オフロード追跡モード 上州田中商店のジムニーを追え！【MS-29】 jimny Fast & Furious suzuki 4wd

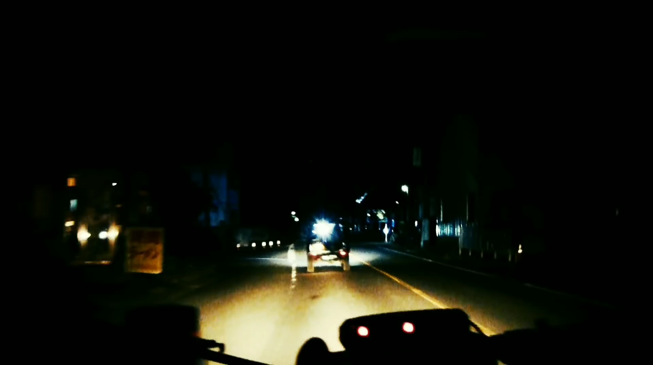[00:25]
オフロードに逃げ込んだぞ。
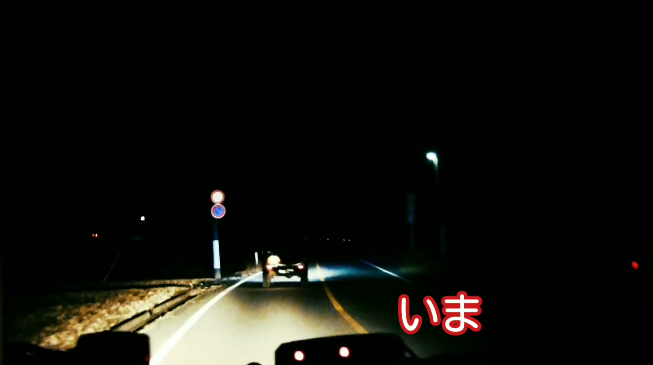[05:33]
今逃げた男を追っている。前の車がそうだ。だがどうやっても追いつかないぞ。どんな息を吸って40キロも出してるのに、 はい、 全然追いつかないぞ。 ジムニーは40キロは速い。 車は運動じゃない、 はい、 制限速度で。
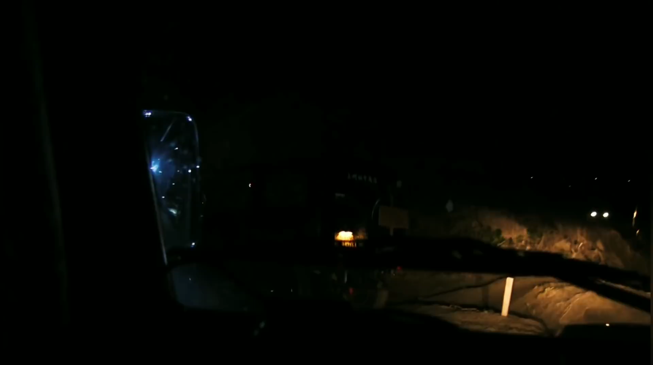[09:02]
なんか、なんだこれ、何台ついてきたんだ。
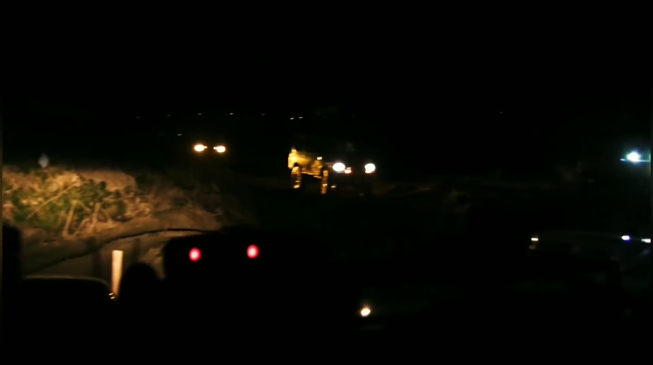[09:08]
すごい数のジムニーに囲まれております よ。